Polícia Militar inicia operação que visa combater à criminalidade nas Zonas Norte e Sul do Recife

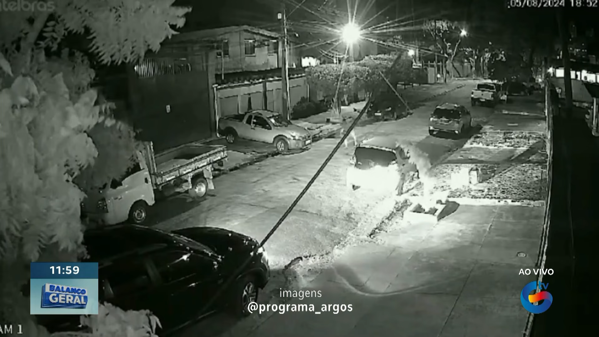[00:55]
A vítima chegou a relatar para a gente que ficou bastante assustada, né? Saiu do veículo, inclusive, com as mãos para cima, temendo pela própria vida.
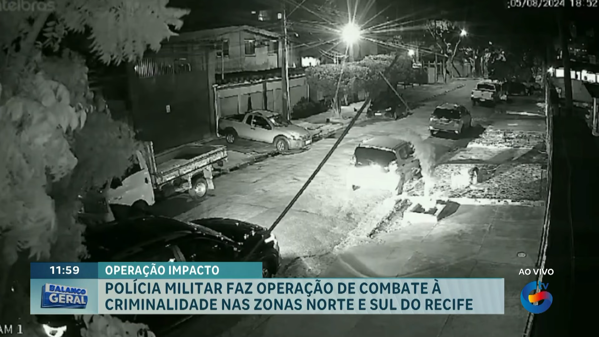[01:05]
Ainda ontem, também aqui na zona sul do Recife, na rua Tenente João Cícero, já em Boa Viagem, um carro foi arrombado e foi furtado.